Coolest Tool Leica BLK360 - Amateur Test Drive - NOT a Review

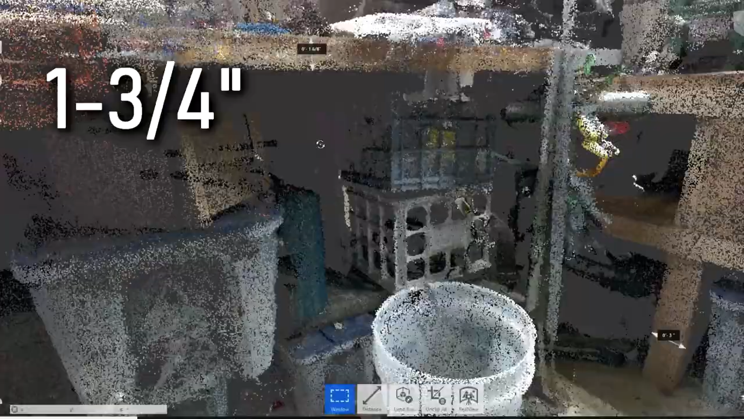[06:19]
Oh, let's call that 10 1⁄2 inches on center.
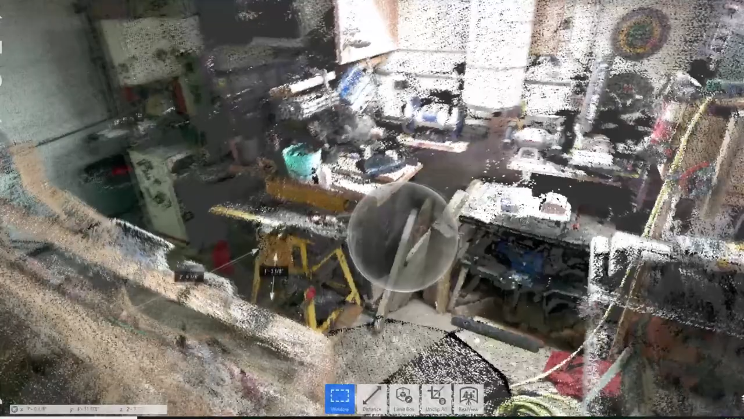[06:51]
I can take this scan and pull dimensions right off of it.
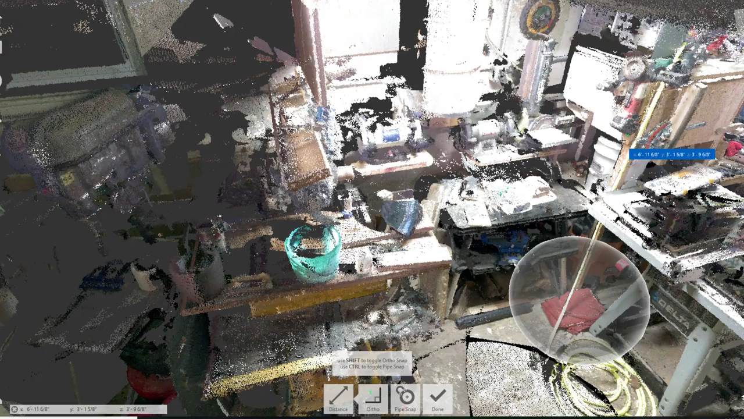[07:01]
And I'll be able to say, okay, it's from here to here, it's 3 foot 8 1⁄2 inches.
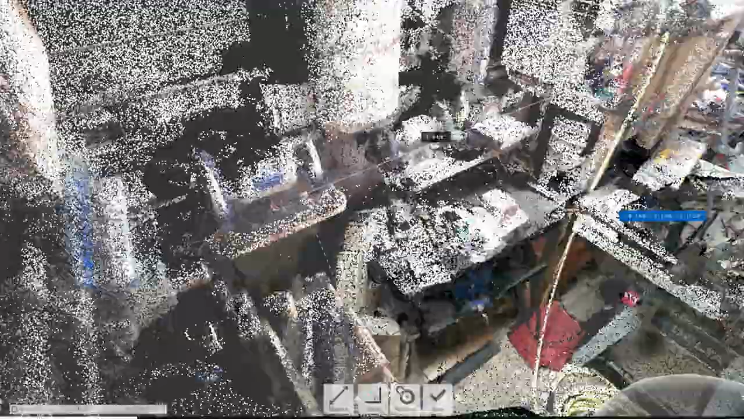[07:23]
sometimes you want to,
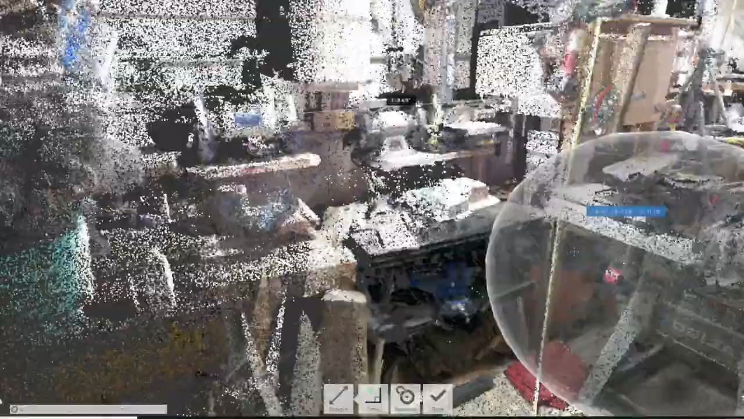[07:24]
you'll want maybe to measure something in the overhead, uh, but you can't, it's too far up. Uh, now I can go into the overhead and measure it.
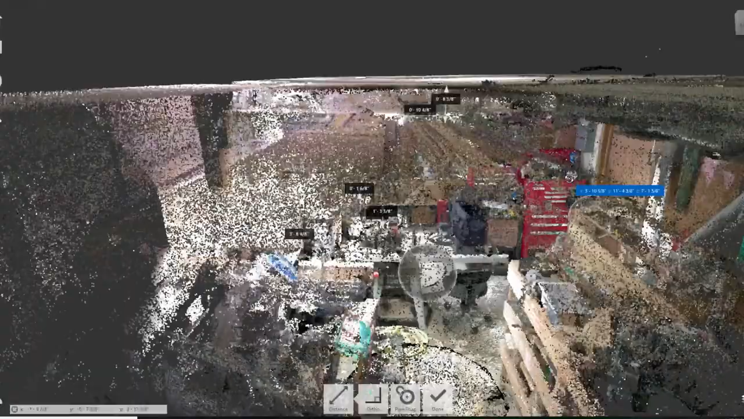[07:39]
So, yeah, the program lets you do all kinds of crazy things.
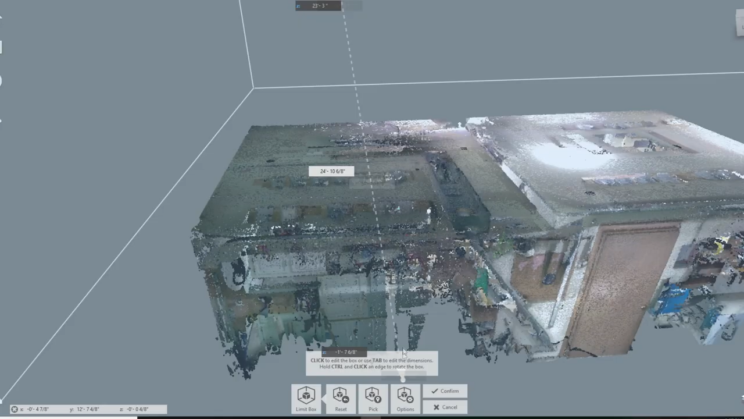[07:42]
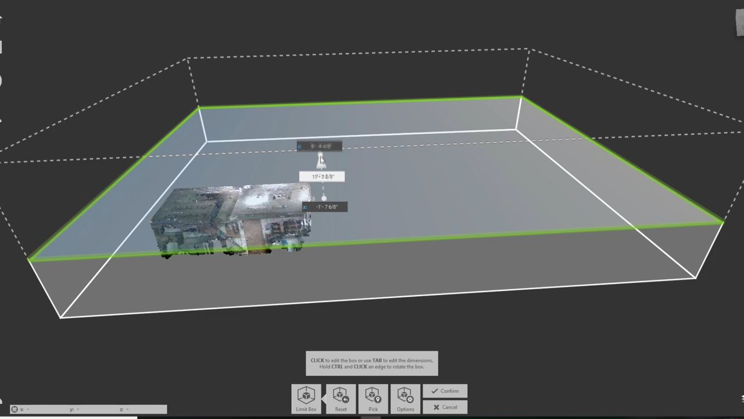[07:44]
Use our limit box here, and we can, uh, take off the roof. And let's take out the garage, like that, confirm.